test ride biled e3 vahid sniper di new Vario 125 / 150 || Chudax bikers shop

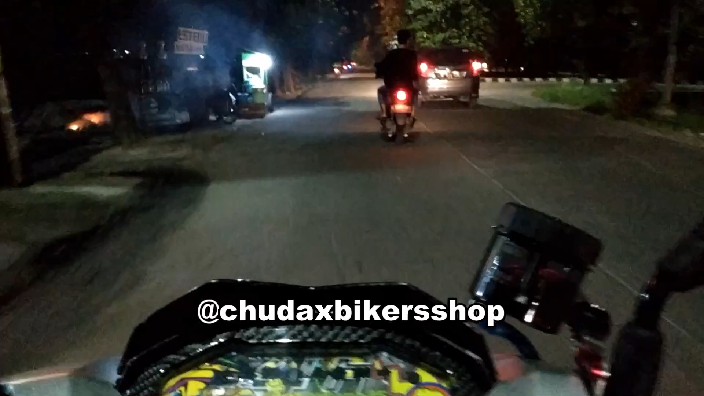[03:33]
yang posisi proyektor sebelah kiri outputnya tidak melebar ke kanan,
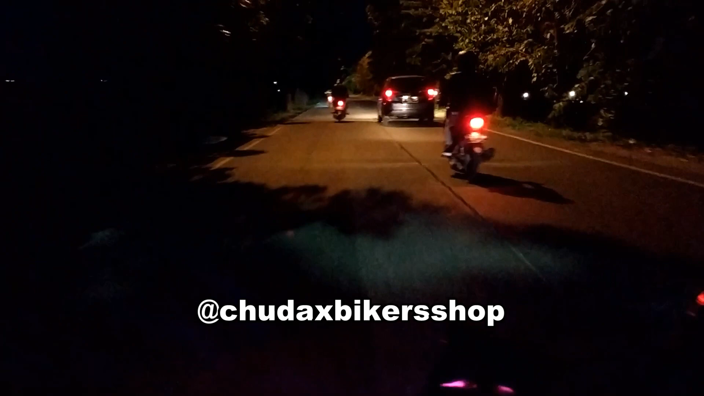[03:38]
yang output dari proyektor sebelah kanan outputnya tidak melebar ke sebelah kiri, jadi seperti ada perpotongan gitu ya di tengah itu. Gitu, jadi kalau misalnya mau lebih efektif dan efisien ya, buat lampu utamanya sebenarnya lebih oke kalau cuma pakai 2 proyektor aja ditaruh di bagian tengahnya. Itu jadi hasil output dari proyektornya juga lebih lebar kanan kiri. Oke, ini kita test ride. Kita pakai kamera Xiaomi Action Cam.
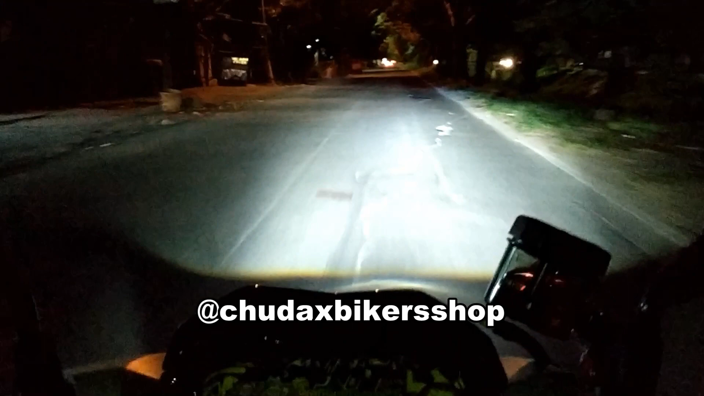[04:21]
Jadi terlalu jauh gitu, biasanya nggak terlalu kelihatan dengan lampu jalan segala macam. Nah, untuk perbandingannya dengan lampu jalan kalian bisa langsung cek aja di video ini. Ini jalanannya nggak terlalu gelap ya, masih oke lah, masih ada lampu jalan warna oranye atau kadang warna putih juga nih di Tangerang ya. Buat yang orang Tangerang pasti tahu ini jalanan di mana. Oke, kira-kira seperti itu. Kalian bisa simak terus videonya sampai selesai, kita bakal test ride keliling-keliling Tangerang.
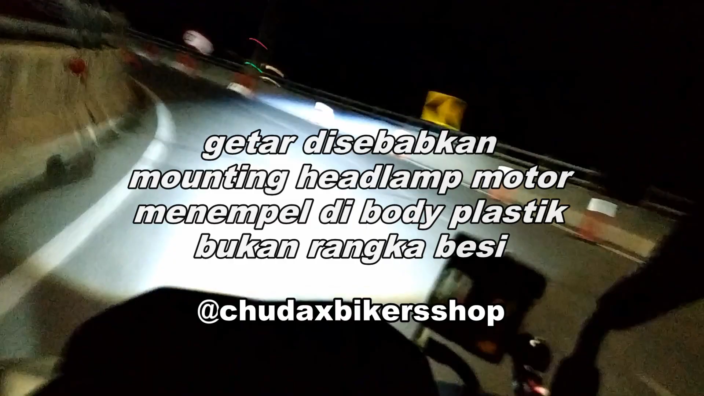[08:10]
nah itu ya, ngerasain agak sedikit geter gitu lampu utamanya ya. Nah, setelah kita selidiki dari semua proyektor yang kita buat gitu ya, ternyata yang getar itu bukan konstruksinya guys,
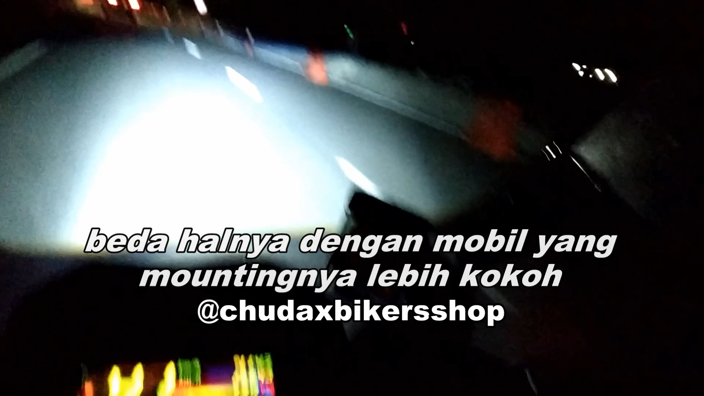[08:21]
tapi memang bodi motor zaman sekarang itu kan didesain dengan rangkanya itu nggak terlalu paten permanen gitu ya. Kebanyakan mereka hanya menggunakan baut 2 di atas untuk reflektornya, sedangkan selebihnya itu disangga oleh bodi gitu ya, untuk memudahkan bongkar pasangnya juga gitu ya. Dan ternyata penyakitnya ya seperti itu. Jadi memang walaupun sebenarnya pakai lampu standar, mereka akan getar gitu ya, hanya karena lampu standarnya